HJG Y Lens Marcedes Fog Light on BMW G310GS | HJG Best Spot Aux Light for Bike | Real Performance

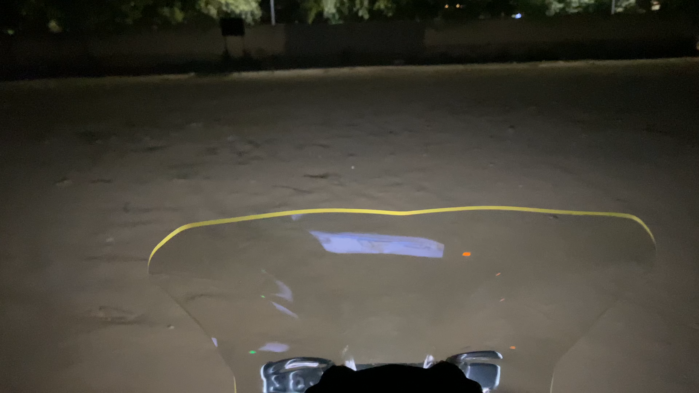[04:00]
है इसका डीरल जो है वही जल रहा है और उसी का लाइट आप लोगो सामने देख रहा है यह भी देखा जाए तो यह भी काफी लाइट है मतलब ड्राइविं के लिए तो नहीं लेकिन अब अगर कहीं पर स्कैटी को तो आसपास का ज�